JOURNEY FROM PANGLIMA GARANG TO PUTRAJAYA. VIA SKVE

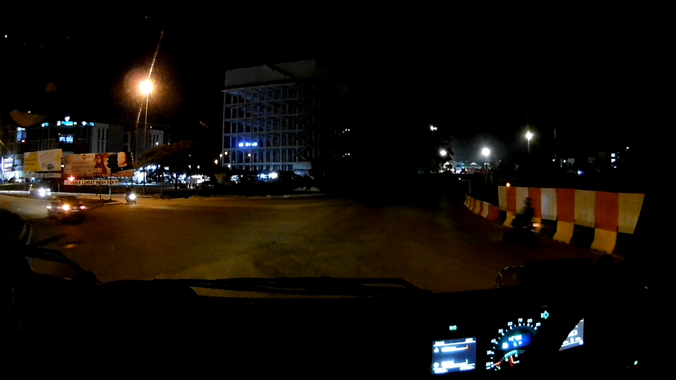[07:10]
ni plastik merah putih tu, jadi tak nampak ada kereta nak masuk simpang. Tak nampak
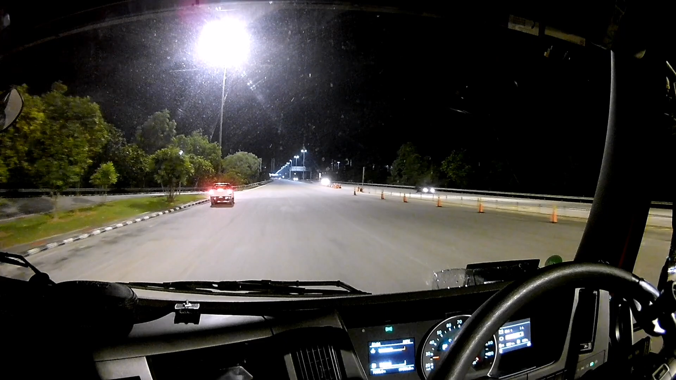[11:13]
Beria potong, lepas tu berhenti kat depan aku. Dah lah barang apa lebar. Lain kali jangan buat macam ni lah. Bahaya lah. Nak berhenti, dia ada tempat berhenti.